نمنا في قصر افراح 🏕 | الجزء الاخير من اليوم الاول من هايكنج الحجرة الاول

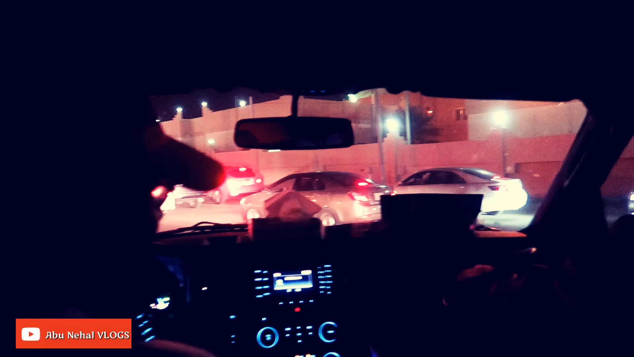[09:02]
طيب زي ما تشايفين ماسكين سرة كأننا في زفة. حبي لكم يا أهل الحجرة طبع بغير تكلف،
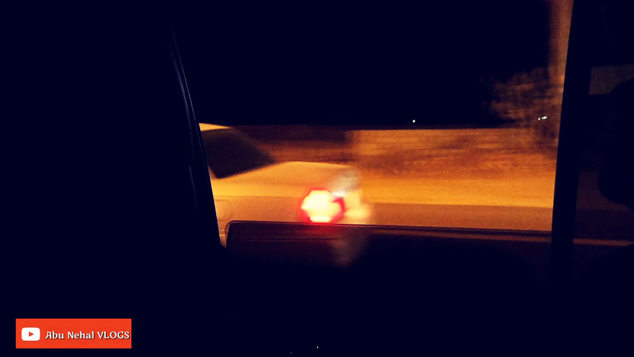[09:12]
والطبع في
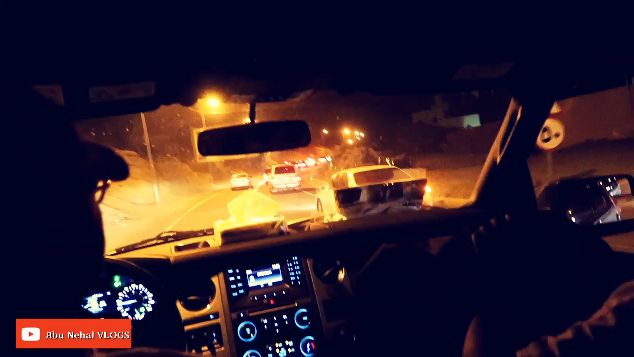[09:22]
الإنسان لا. الكاب طارت، قلت بصور لكم، قال لك ايه اكشن، مصور محترم.
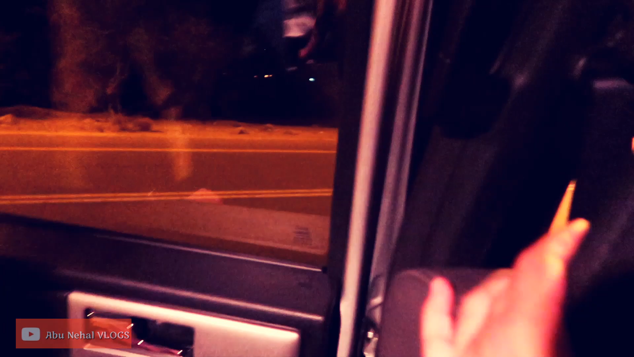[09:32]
يا لقيناه الحمد لله. انت احسد؟
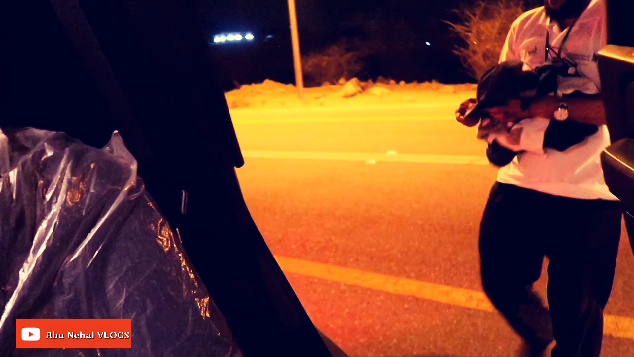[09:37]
انت احسد ولا لا؟ انت احسد ولا لا؟ الله على سلامة الكاب. والله بسبة الكاب الان احنا ضيعنا الجماعة والموكب، ما ادري كيف حندور الطريق.
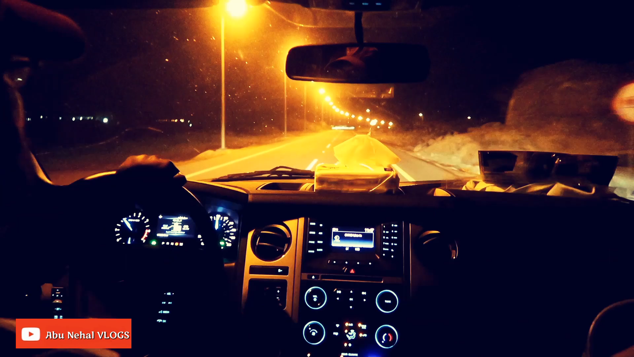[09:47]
الحمد لله حصلنا الطريق. زي ما انتم شايفين كل السيارات اتجمعت هنا،